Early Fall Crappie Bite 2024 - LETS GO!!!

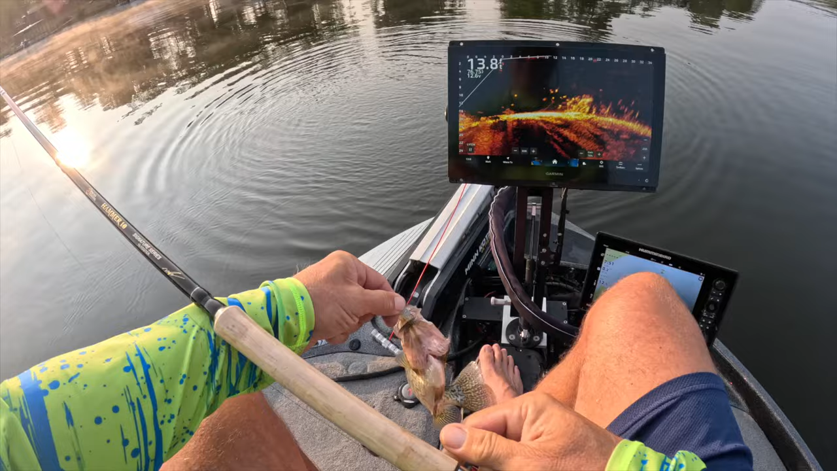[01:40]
let's do this let them go first fish of the day small little eater
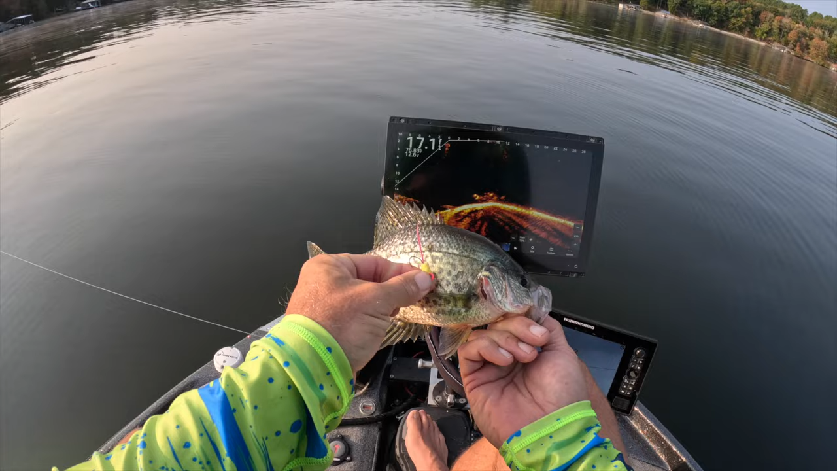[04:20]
like it i love the winter crappie jig man that's a great hair jig beautiful picture right there let them go though oh baby come back a little bit for that plastic i've been fishing with the hair jig not as much action with the hair jig but the plastic still has got a lot of action that's a good solid fish
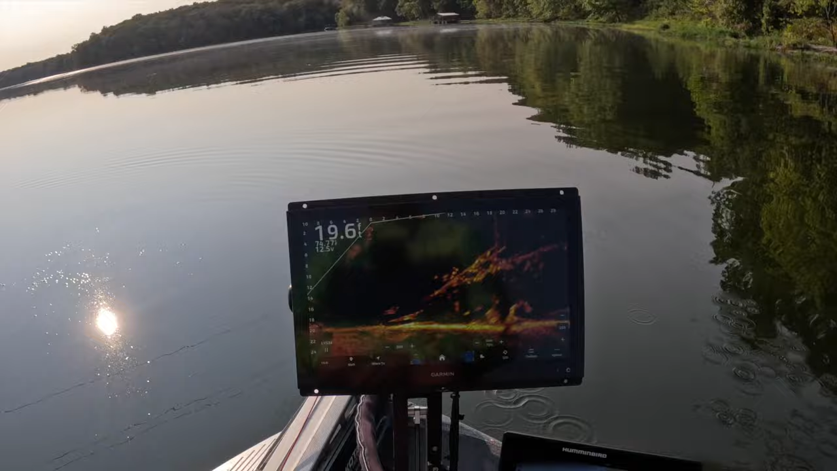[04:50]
fishing some higher structure getting a little higher up in the water column is what i mean um i don't know if that's a thing yet or not but i'm trying just a little bit of everything we got water temperature all the way back down to 75 right here on this part of the lake um this is you know that's that's great water temperature um so i'm starting to explore some maybe some shallower stuff this time of year right now oh wow they're just all over it
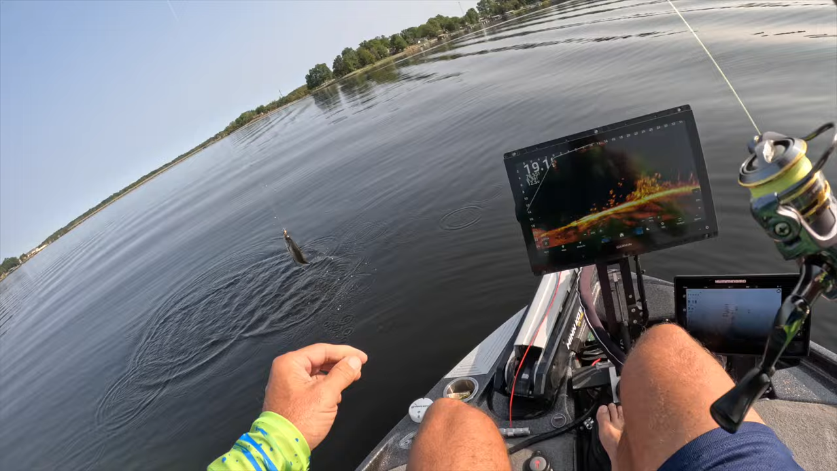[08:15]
slab baby back on that winter crappie jig guys check it out on the website you're gonna love it you're gonna love it right there salad eater